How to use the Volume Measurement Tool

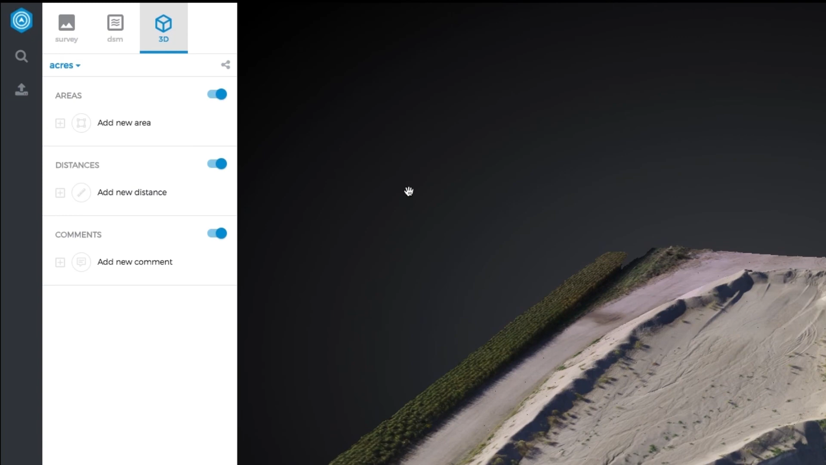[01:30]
To make a volume measurement, go to the Survey or DSM view and select Add New Area.